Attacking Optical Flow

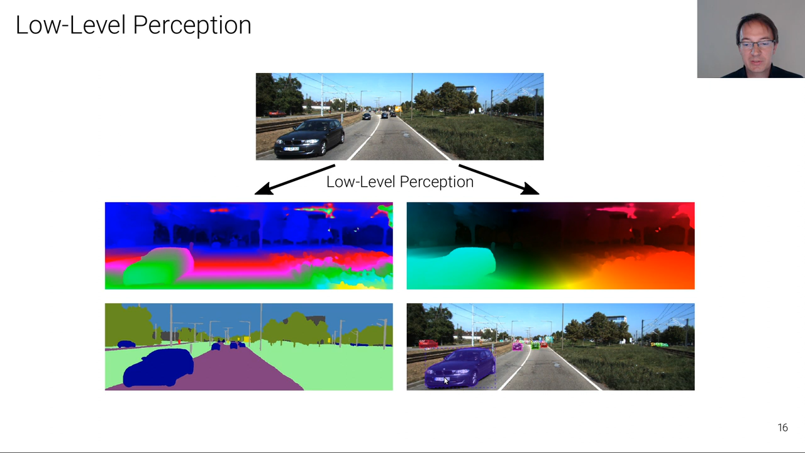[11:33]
scan and produces some intrinsic properties of the scene such as the depth 3d geometry semantic label map 2d or 3d bounding boxes instances road markings or as what we are interested in here motion optical flow motion estimation is of course critical for self-driving here's an example this is actually scene flow so it's 3d motion adds a stereo component to it but optical flow is an incremental part of scene flow as well. Here in this case there's two images taken at two consecutive time steps in a video
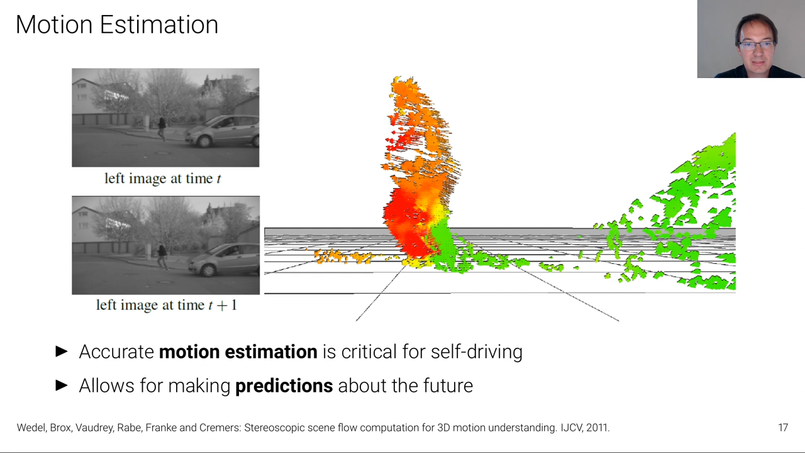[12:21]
and what is important is that this doesn't only allow you to estimate what motion has happened in the past but by extrapolating also making predictions about the future for instance where this pedestrian is moving in the next second or so